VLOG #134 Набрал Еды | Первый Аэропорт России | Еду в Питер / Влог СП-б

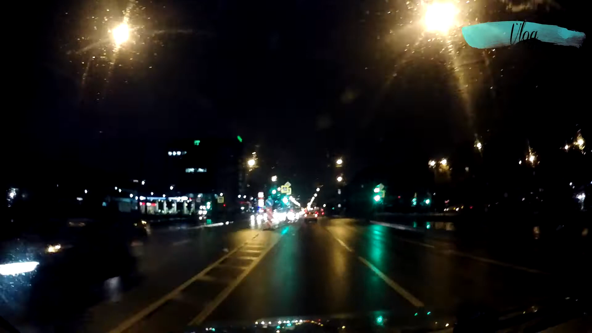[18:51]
В этот раз я в городе же жил всю неделю, и тут всего лишь сутки не было меня. Ребята, смотрите, тут ад, не работает светофор.
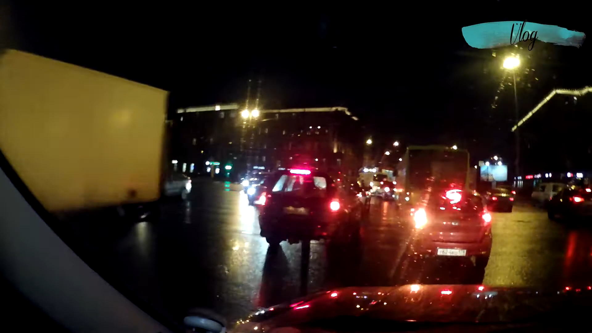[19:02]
Ё-моё! Там вон полицейский стоит, управляет.
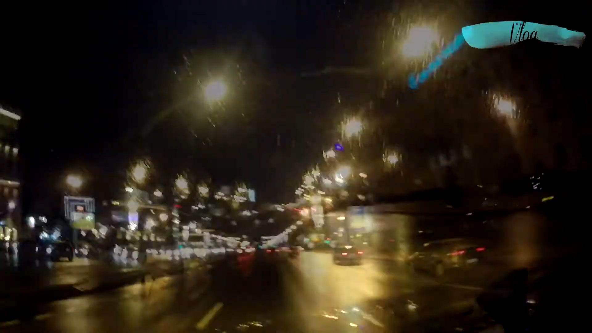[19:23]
Гляньте, как на фонарях светятся эти фиговины. Наверху вон эти фиговины светятся. Я сейчас еду, думаю, блин, сегодня, наверное, мой день. Я на сломанном светофоре проскочил.
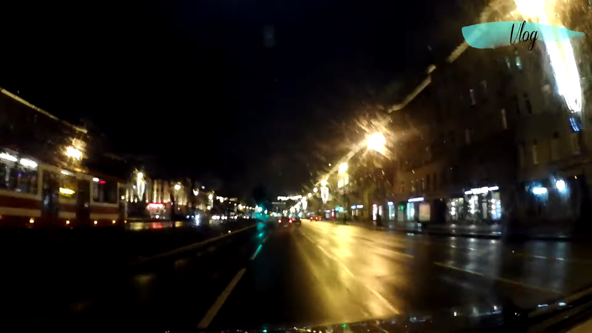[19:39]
И вообще тут на московском днем большие пробки. Подолгу на каждом светофоре стоишь. А сейчас тут, фу-фу-фу! Смотрите, я в зеленом этом, в зеленую струю попал.
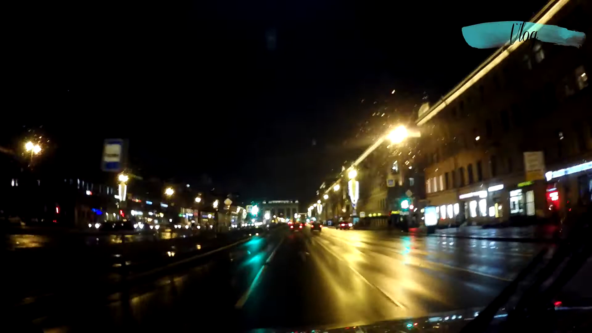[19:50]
Вот они, московские ворота, мы сейчас проезжать будем. Вот, я только сказал про зеленую струю, вот, пожалуйста. Ну, ладно, зато я весь его на ура проехал до московских ворот.
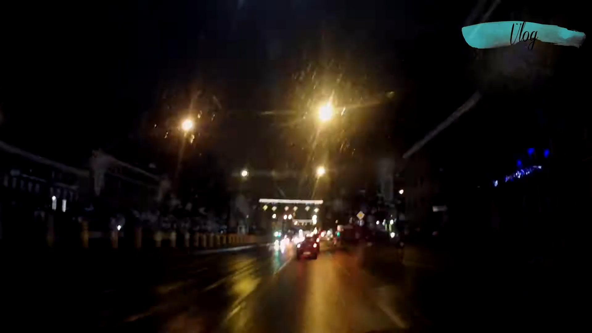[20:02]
Вот, ребята, я к Витебскому подъезжаю в вокзал. Видите, тут такие звездочки наверху висят прям. Ну, там прям сейчас ехал, часто-часто висели. Ну, что, ребята, так-то вон она уже Владимирская спереди. И мне останется пересечь Невский, и все. И эти большие чернопятницкие пробки, тфу-тфу-тфу. Я сейчас пока не буду еще говорить, но вроде как я все проехал очень даже хорошо.
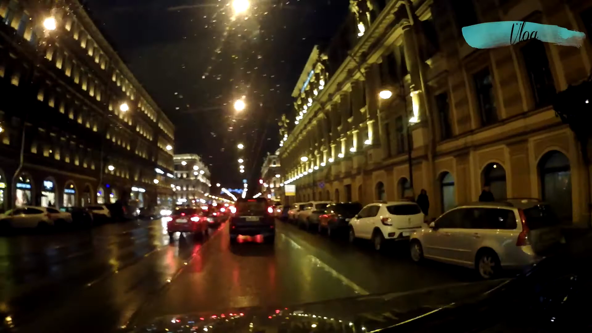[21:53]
И вот, ребята, Невский проспект. Сейчас будем пересекать.
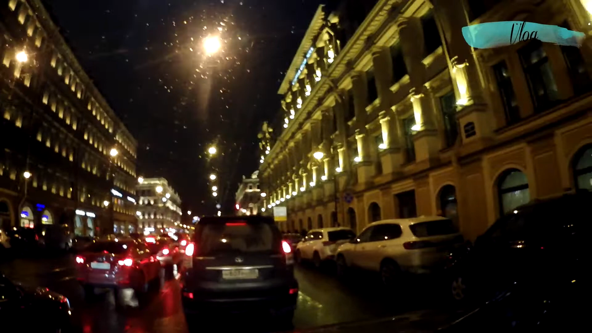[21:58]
Такое здание, вот это красивое, его реставрировали.
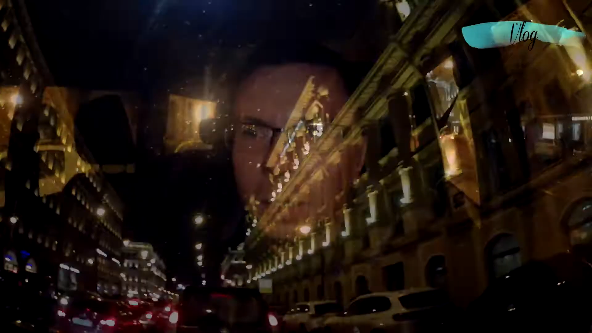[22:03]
Мне надо сюда тоже зум-камерой наведаться на Невске. Ночью даже, наверное, надо как-то взять, выбрать время. Пойти поснимать красоты вон.
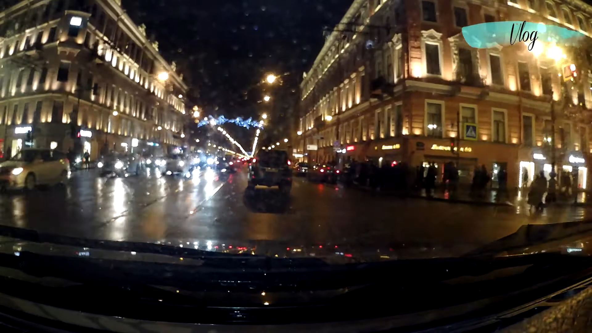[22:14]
Ну, и что, ребята, с первого раза проехали Невский проспект. Красота же. А там, возле Московского вокзала, я там стою, фиг знает поскольку. Да, конечно, Литейный занятый весь, забитый.
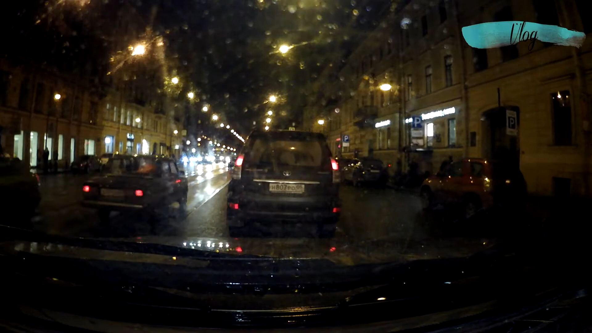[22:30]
Хоть время уже без пяти девять. Но все равно это быстрее. Ребят, смотрите, тоже на Литейном все в трейлерах.
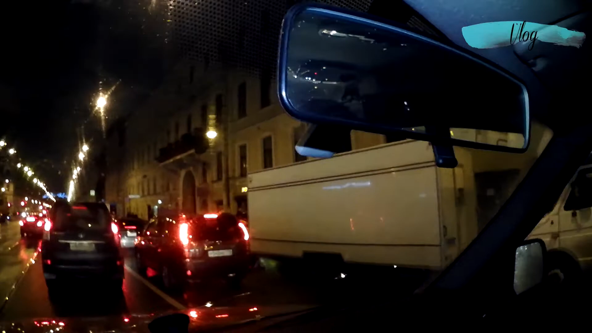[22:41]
А если все в трейлерах, значит, что? Правильно. Вон, смотрите, какой дизель огромный стоит.
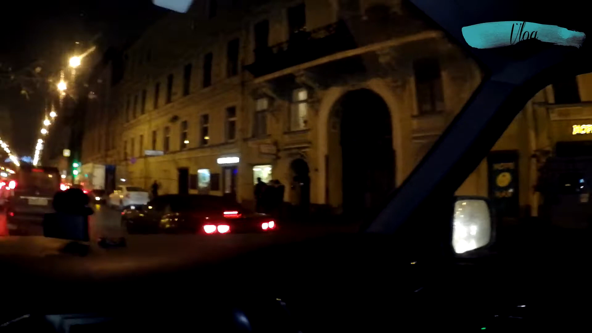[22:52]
Фильм ребята здесь снимают. Вон, видите, тоже все затаскивает, вытаскивает, провода протягивает. В каком-то доме тоже снимают фильм. Ребята, проспект-то пустой.
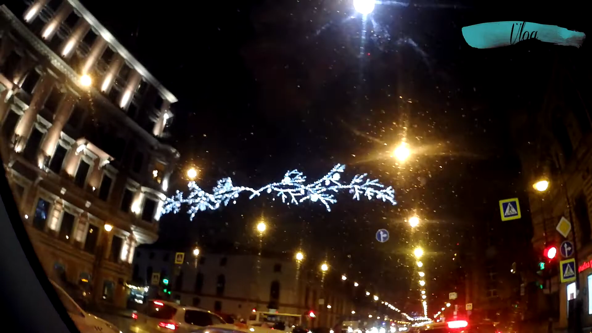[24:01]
Все, ребят, вот он, поворот на Чайковского. Раньше вот здесь вот, где стоит это огромное серое здание, тоже церковь была. Свободная улица.